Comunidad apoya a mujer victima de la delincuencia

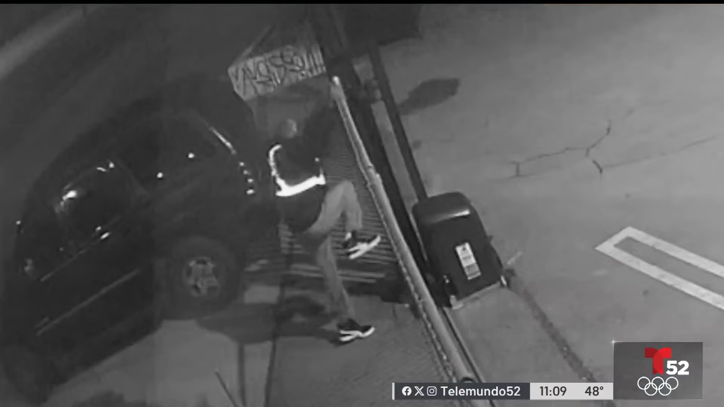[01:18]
señala que los delincuentes rompieron el candado del estacionamiento y con una camioneta se llevaron el remolque,
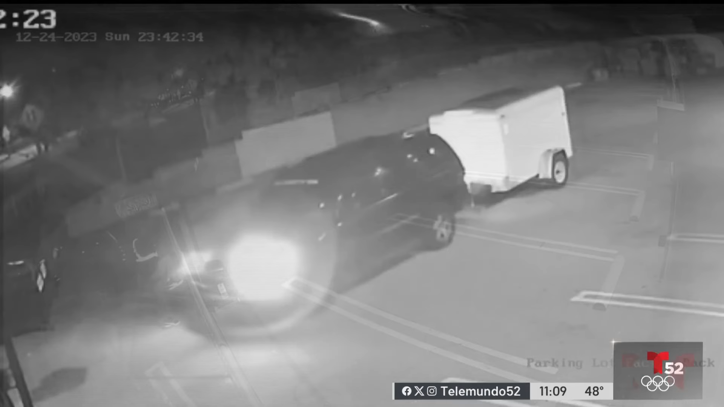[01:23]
como se observan estas fotografías tomadas de un video de seguridad de un comercio aledaño.